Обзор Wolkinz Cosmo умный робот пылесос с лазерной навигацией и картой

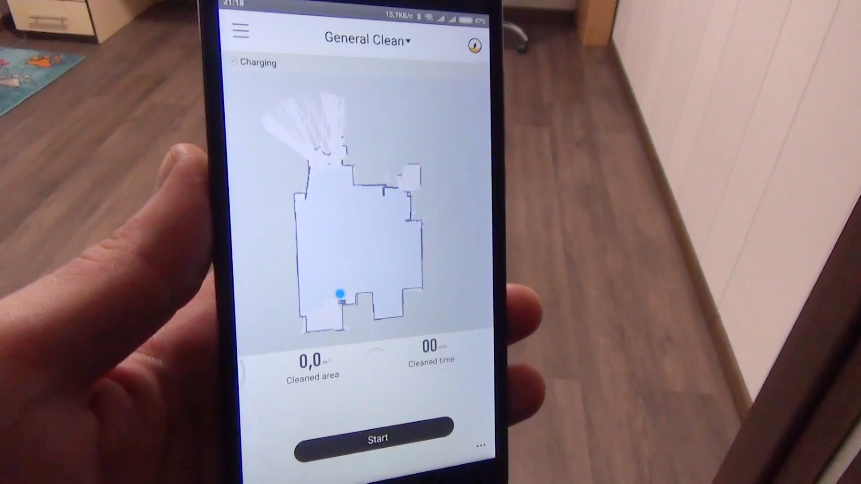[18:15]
Вот вы можете на нее посмотреть, все закрашено таким вот светло-темно-синим, не знаю, цветом, правильно построил.
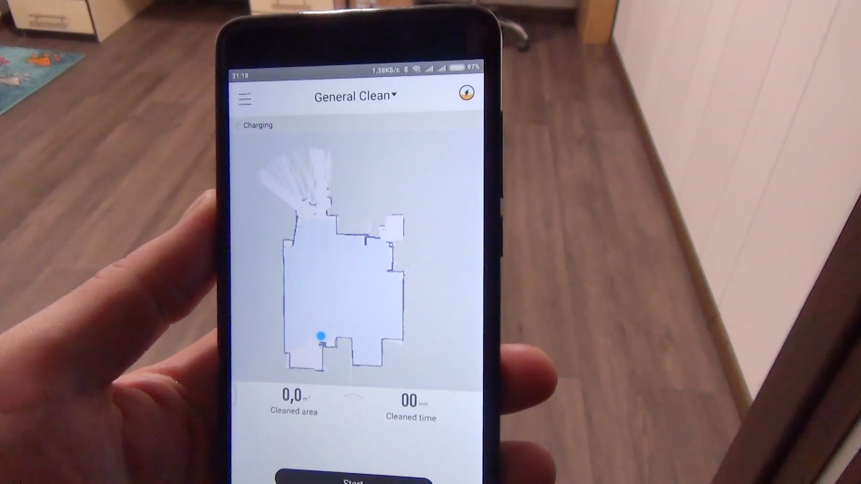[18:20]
Там шкаф стоит, там этот, ну и тут вот он, где я стою, куда я ему мешал идти.